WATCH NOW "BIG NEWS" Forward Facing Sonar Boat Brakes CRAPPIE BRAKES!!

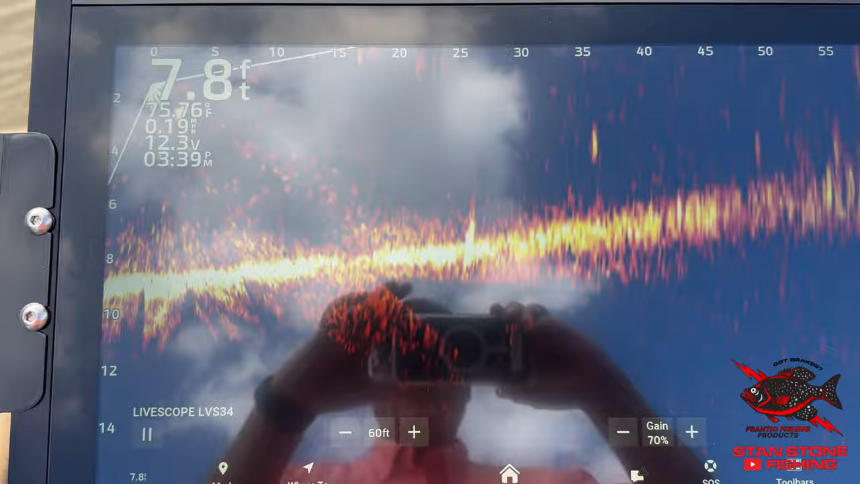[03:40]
On screen: depth 7.8 ft, water 75.76°F
All right, we're out here on the water. Let's see what we got. Um,
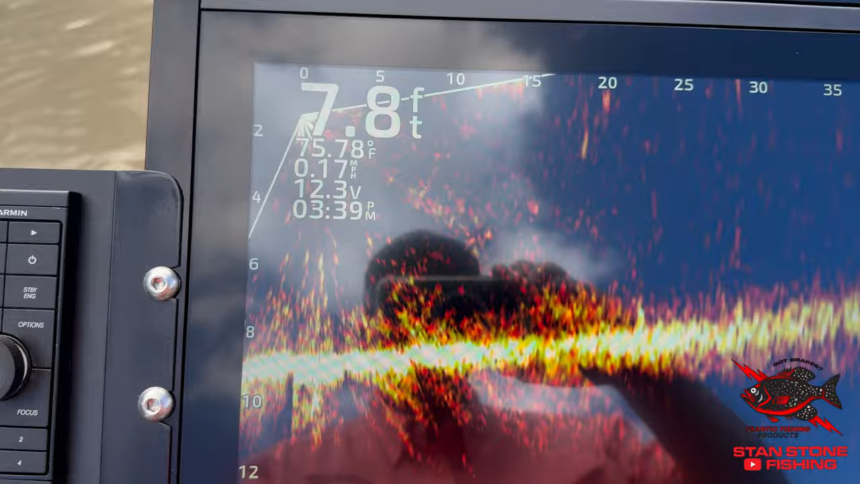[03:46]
On screen: depth 7.8 ft, water 75.78°F, speed 0.17 mph
it's right now we're about 0.1514 mile per hour.
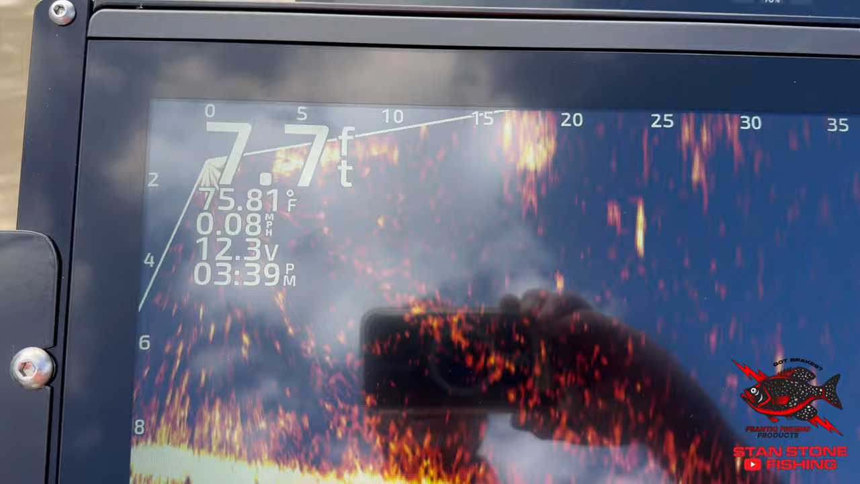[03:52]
On screen: depth 7.7 ft, water 75.81°F, speed 0.08 mph
So we're going to go ahead and hit the throttle on the trolling motor. Okay.
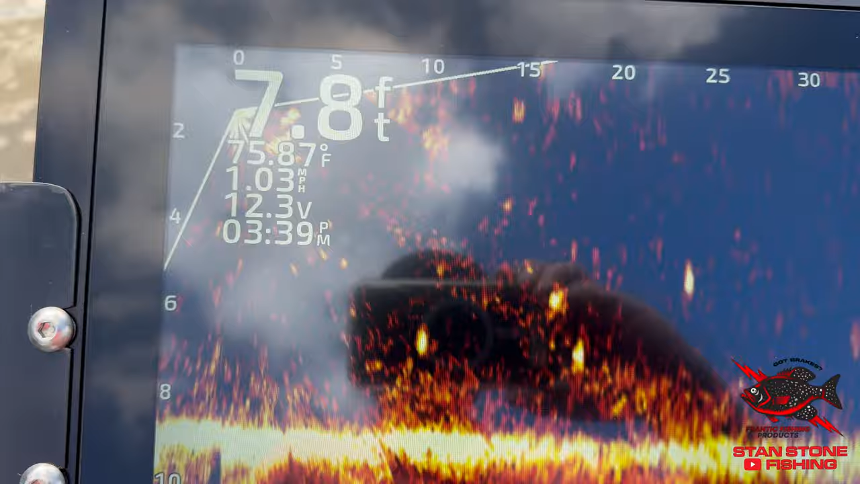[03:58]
On screen: depth 7.8 ft, water 75.87°F, speed 1.03 mph
We're cruising along as you can see.
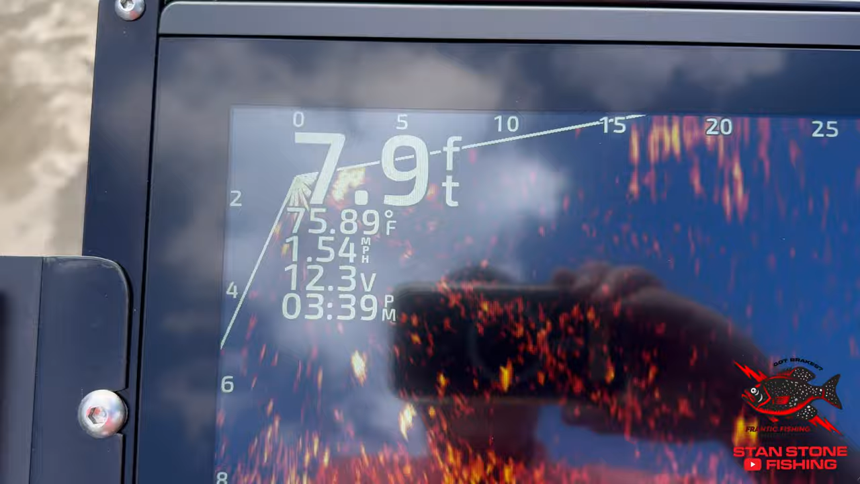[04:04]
On screen: depth 7.9 ft, water 75.89°F, speed 1.54 mph
Okay. We're right. Let's get up to about right around two mile an hour.
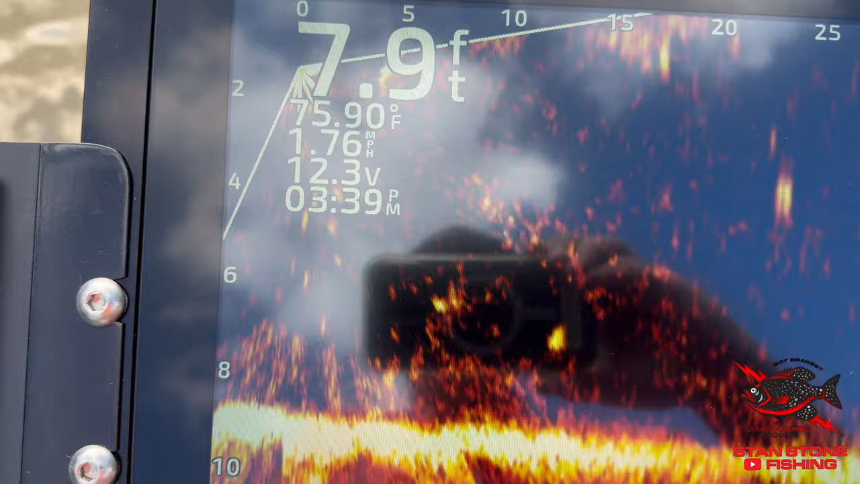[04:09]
On screen: depth 7.9 ft, water 75.90°F, speed 1.76 mph
And I say we're
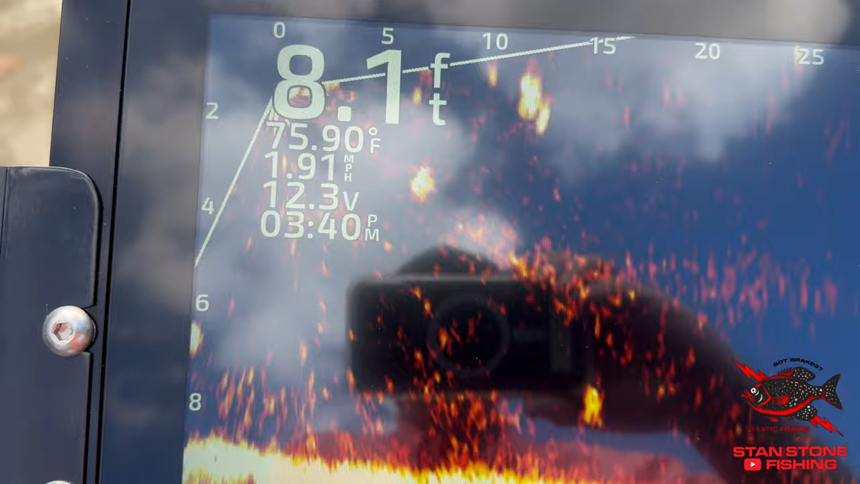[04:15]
On screen: depth 8.1 ft, water 75.90°F, speed 1.91 mph
get up here around probably about two. All right. And then all of a sudden, we see a fish here.
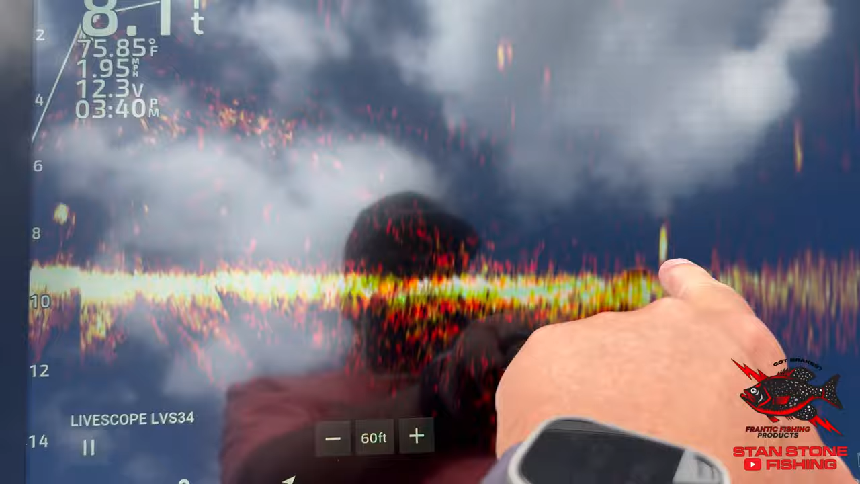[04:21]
On screen: water 75.85°F
We can stop, get our brakes, and watch us stop.
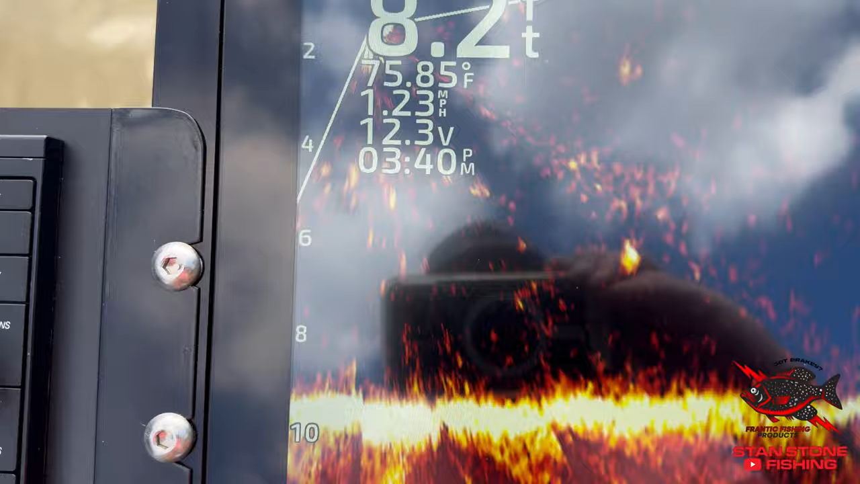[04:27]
On screen: depth 8.2 ft, water 75.85°F, speed 1.23 mph
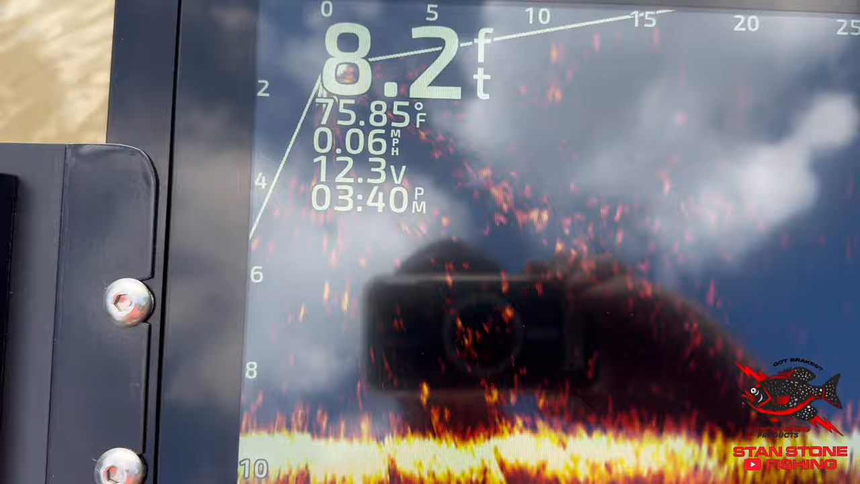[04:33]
On screen: depth 8.2 ft, water 75.85°F, speed 0.06 mph
Look at that. We're stopped. So now we can cast to that fish if we wanted to.
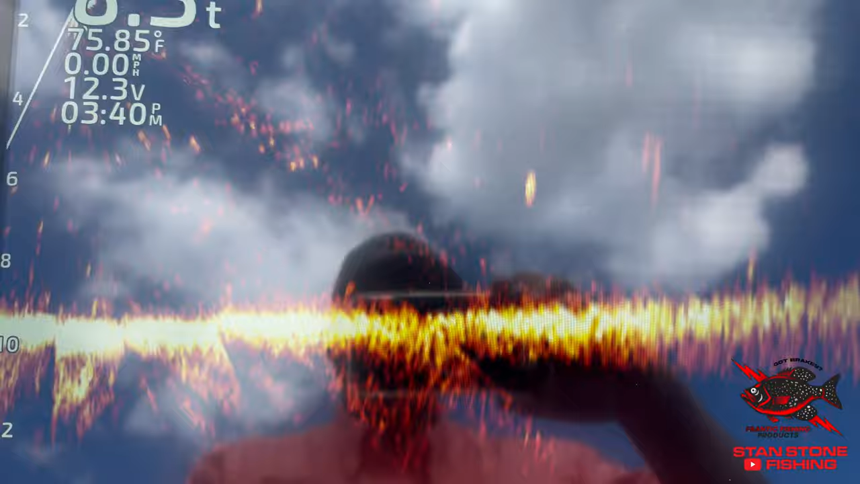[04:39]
On screen: water 75.85°F, speed 0.00 mph
All right. Now let's try it out in the forward.
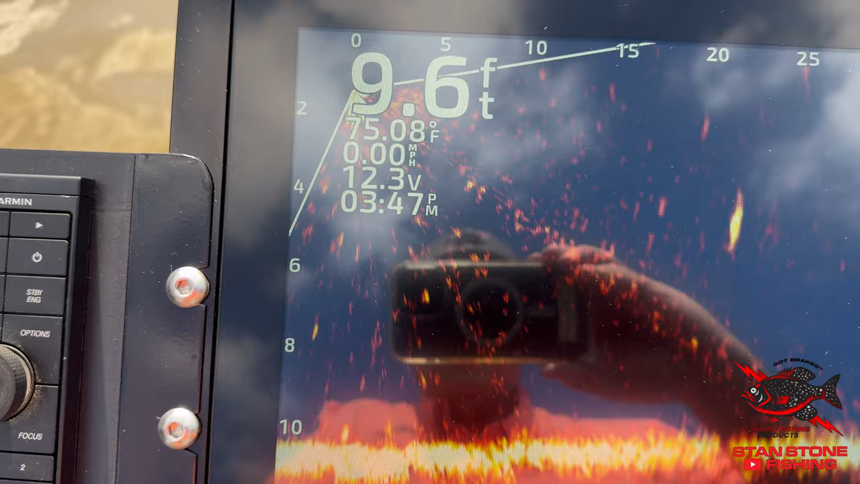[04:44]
On screen: depth 9.6 ft, water 75.08°F, speed 0.00 mph
See what kind of speed we can get out of it. Right now, we're basically not moving.
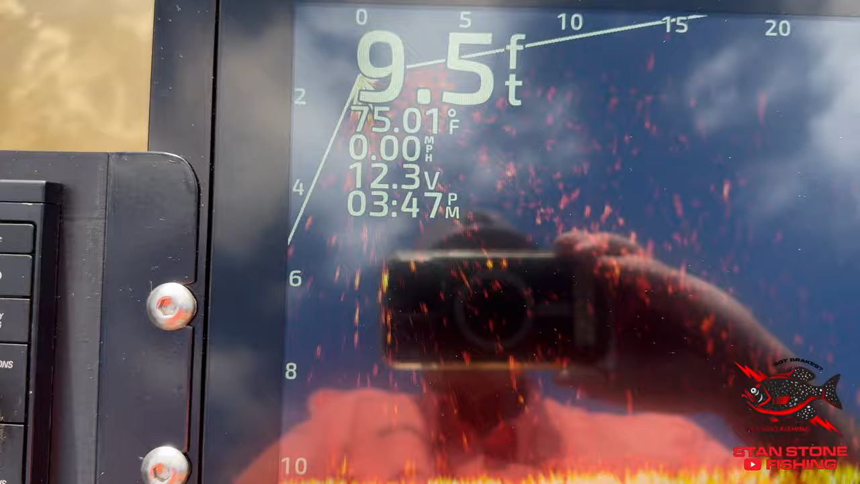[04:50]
On screen: depth 9.5 ft, water 75.01°F, speed 0.00 mph
I've got the forward position.